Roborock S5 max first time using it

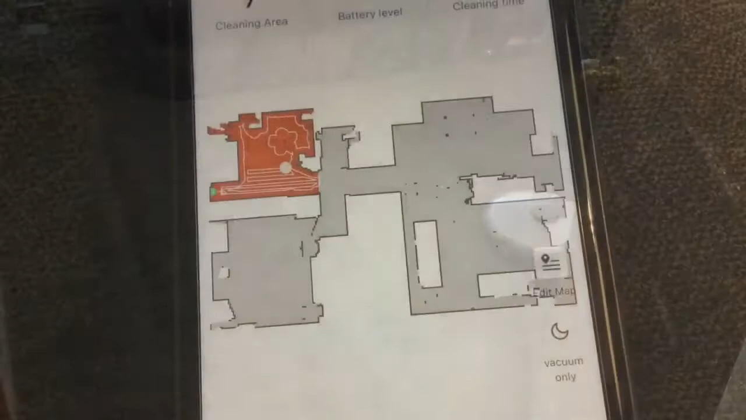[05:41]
Okay, there it is there. There's the computer room, and you can see all the white lines.
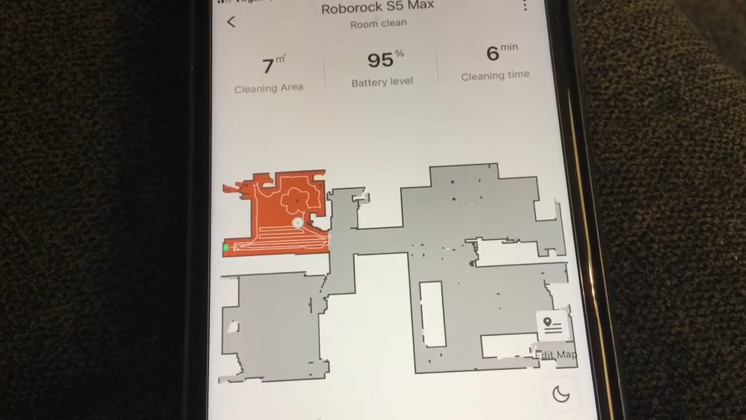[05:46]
That's, uh, all, that's everywhere it went.